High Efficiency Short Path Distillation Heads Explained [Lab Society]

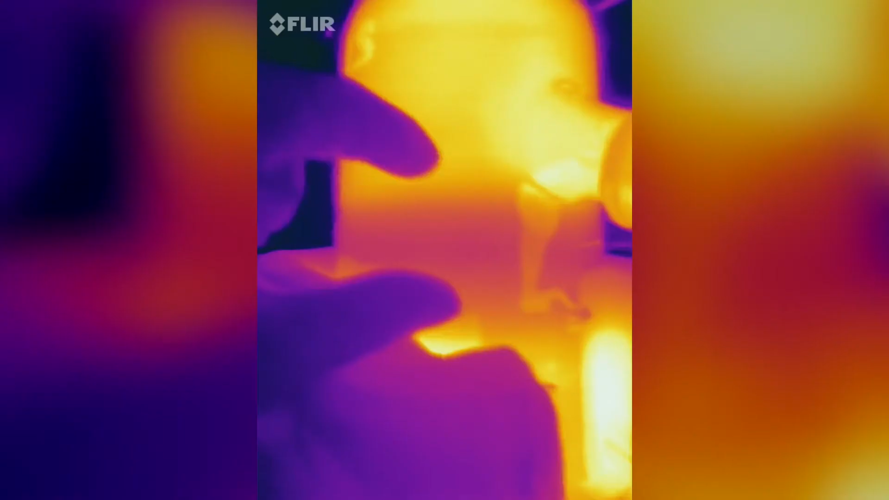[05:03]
This head has a much larger temperature differential between the silvered vacuum jacketed portion and the non-vacuum jacketed portion.
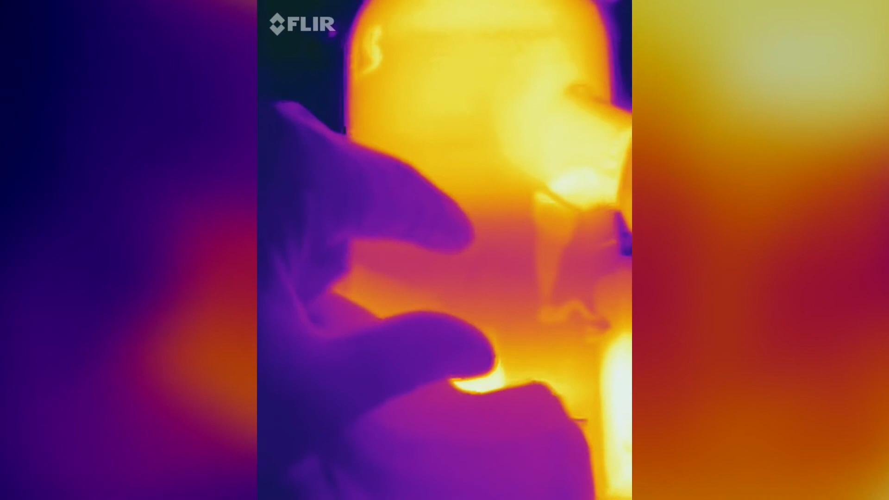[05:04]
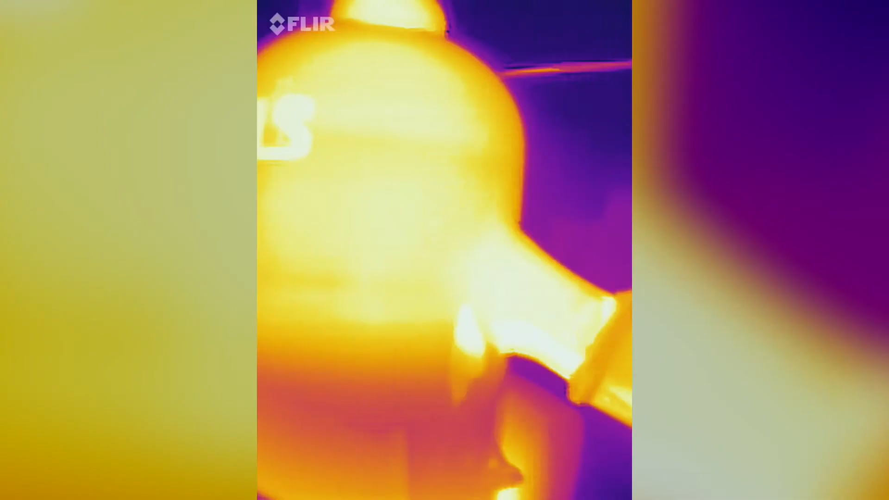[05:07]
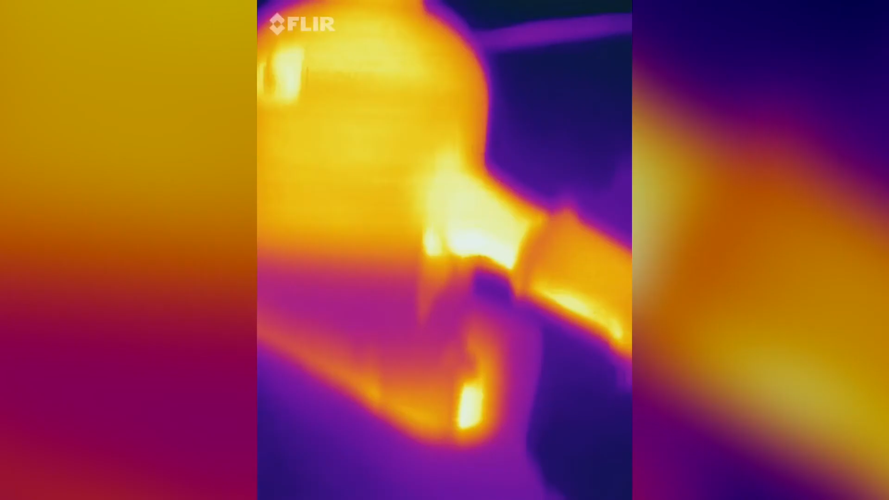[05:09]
So, the temperature differential between these two sections of the head trigger very rapid condensation.